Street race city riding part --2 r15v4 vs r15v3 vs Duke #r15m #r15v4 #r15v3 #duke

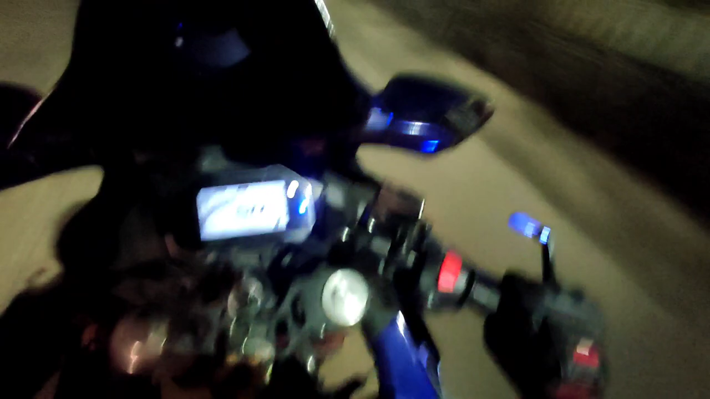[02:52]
अराम से गाड़ी आ रहा है यह गंदो चला रहा है देख भी नहीं रहा कि सामने से गाड़ी आ रही है